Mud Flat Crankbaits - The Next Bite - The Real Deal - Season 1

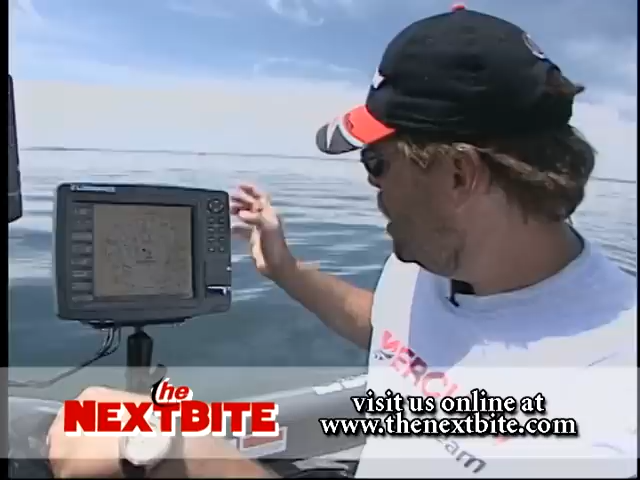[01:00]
The neat thing about the technology for today on electronics is that in the past you really didn't know where these mud flats were. The fish still relate to those, and every once in a while they move up on those to eat. But when they're not there, they move out into the basin.
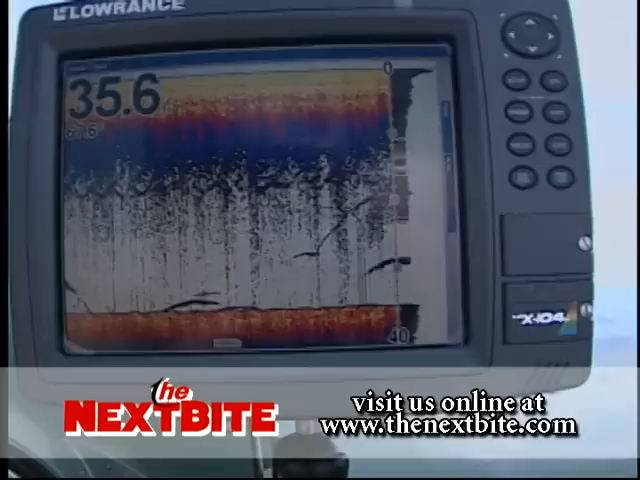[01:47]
Look at here, boys. Look at, here's a 20-foot fish up here suspended like that. And then you can see right next to it, look at these two big clouds of bait fish.
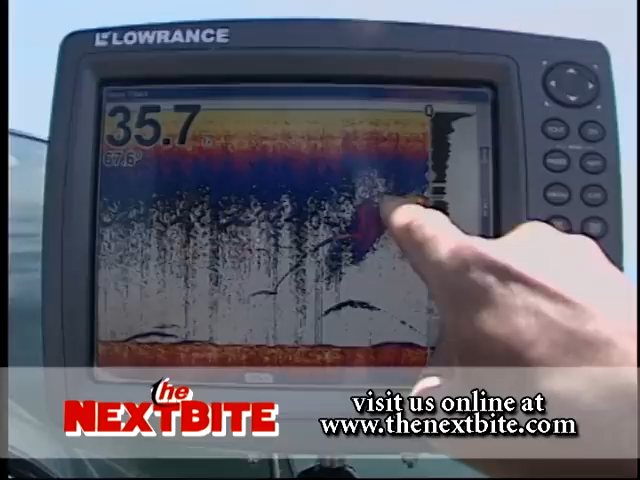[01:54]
That's good stuff. Here's one down on the bottom.
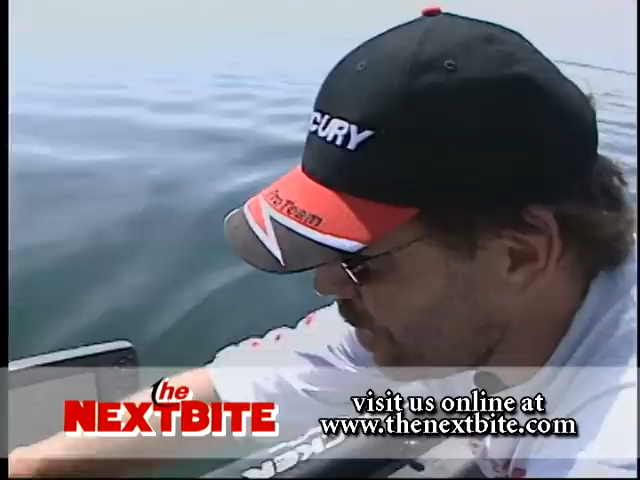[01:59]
You know, that's all good things. We're seeing a lot of activity on the screens. So that means that, you know, our crankbaits are running by lots of fish, and that's what you need in open water.
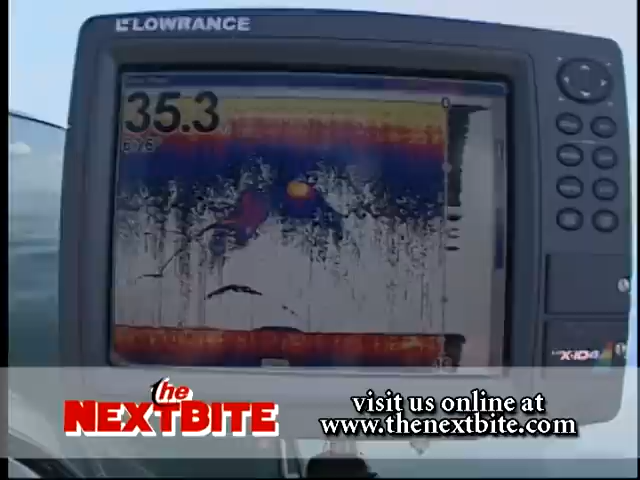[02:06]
Lots of activity gets you lots of fish.